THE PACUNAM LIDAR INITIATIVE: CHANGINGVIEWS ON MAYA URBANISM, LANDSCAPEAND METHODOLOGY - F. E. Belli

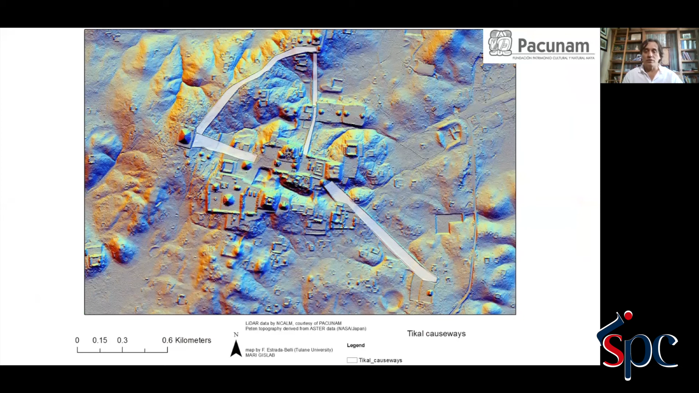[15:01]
primarily for connecting ceremonial complexes within the city center. Other things of note is the ability of the Maya to collect water.
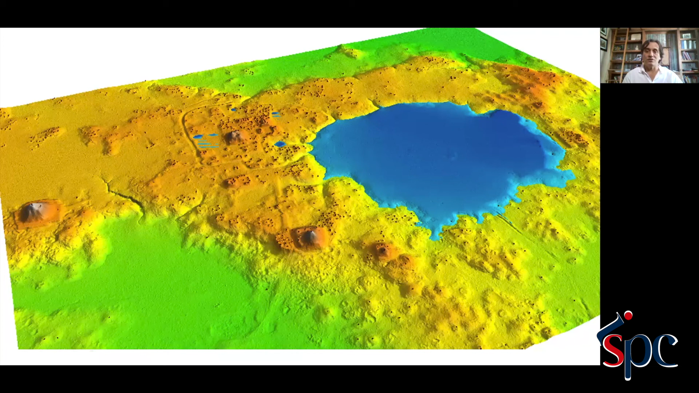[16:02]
drained water from this wetland in case of a disastrous, hopefully rare flood. Another sense of the great scale of everything the Maya did was the defensive walls, in this case around Tikal, 14 kilometers of a single moat and rampart system. We only have half of it.
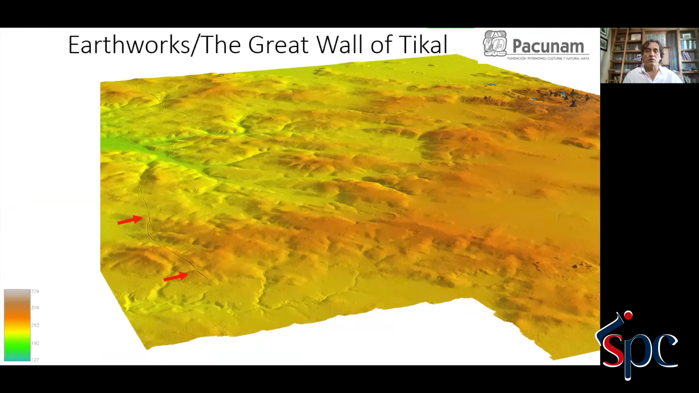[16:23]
And again, we hope with no lighter to see the other half, maybe circling the entirety of the city. But many other places now were fortified to a degree that nobody suspected. One of the most fortified areas is this ridge line to the west of Humul in the kingdom of El Sot.
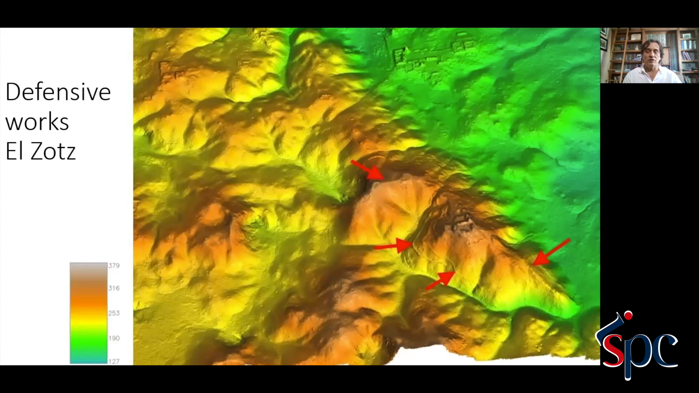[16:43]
We have multiple rings of ramparts on the hillsides and an entire ridge made